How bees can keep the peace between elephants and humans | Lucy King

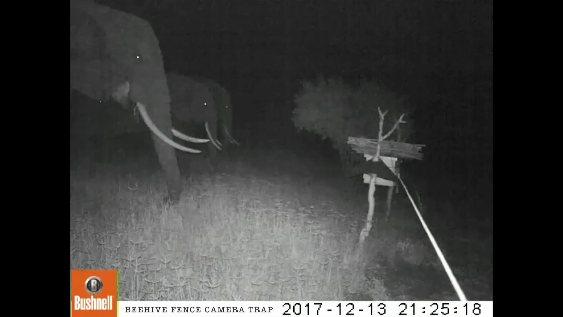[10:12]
These beehive fences, we're studying using things like camera traps to help us understand how elephants are responding to them at night time, which is when most of the crop raiding occurs. And we found in our study farms that we're keeping up to 80% of elephants outside of the boundaries of these farms. And the bees in the beehive fences are also pollinating the fields.